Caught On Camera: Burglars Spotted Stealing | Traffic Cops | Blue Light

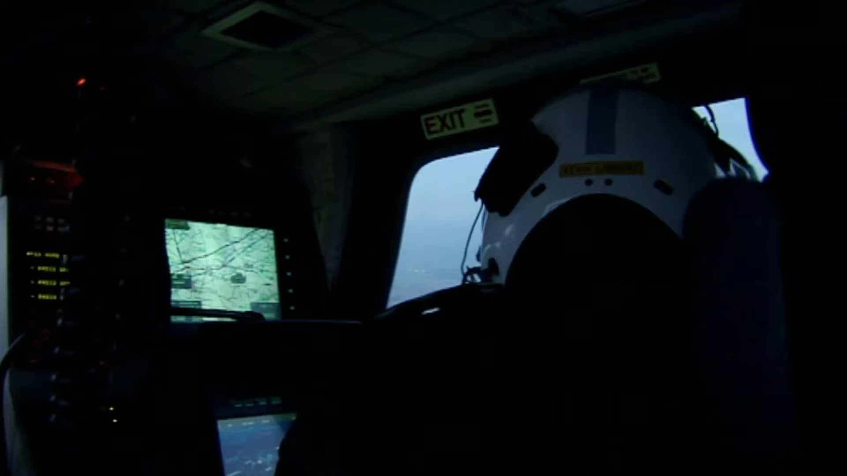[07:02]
Yeah, Oscar 99, it looks like they've been swapping tops.